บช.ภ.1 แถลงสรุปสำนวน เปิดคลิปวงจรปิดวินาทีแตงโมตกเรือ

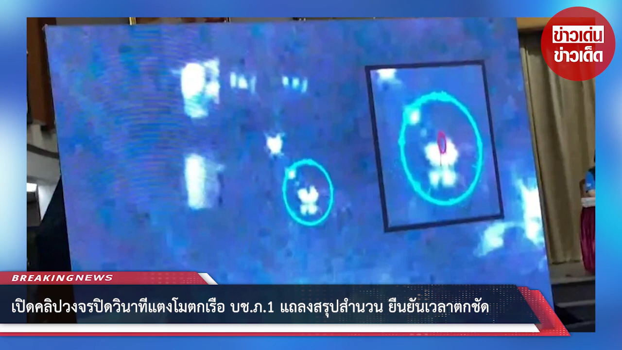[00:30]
กระทั่งหล่นลงแม่น้ำเจ้าพระยา ในเวลา 22.34 นาที 10 วินาที ของวันเกิดเหตุ ผู้ต้องหา 6 รายคือ 1 ไศโปร 2 โรเบิร์ท 3 แซน 4 จอบ 5 กระติก อดิตพุจการแตงโม หกในพิมพ์หรือ เอม ซึ่งสั่งฟองผู้ต้องห